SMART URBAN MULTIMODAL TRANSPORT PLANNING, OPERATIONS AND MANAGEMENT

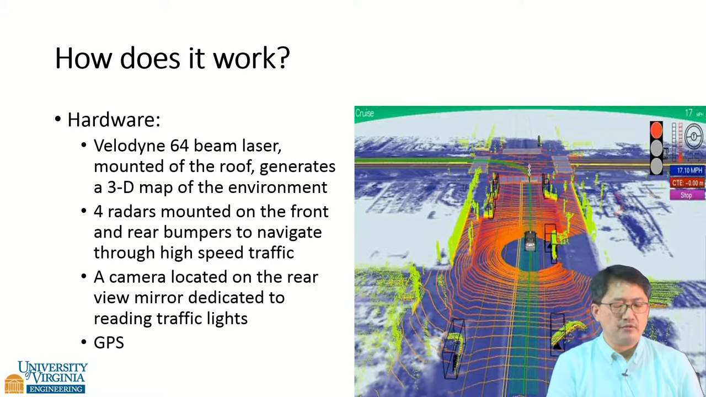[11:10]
Obviously, they developed this for military purpose and then came down to general civilian usage as well. Good news is that this is getting cheaper. Velodyne is not the only company providing LiDAR, and a lot of other companies are creating innovative way of making a lower price on these, and hopefully we'll have an affordable price for regular vehicles. If you know about car industry, they are really trying to save even dollar in their manufacturing
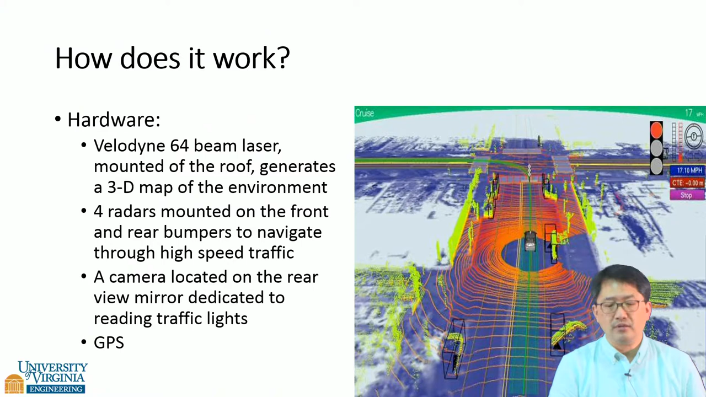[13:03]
So they recognize those subtle change, and then that guy will stop. That guy will continue to move. I'm going to stop. They can actually predict that kind of situations as well. So it's doing pretty well. I'm going to show a video. This is Google's Waymo. Google has not released the newer videos.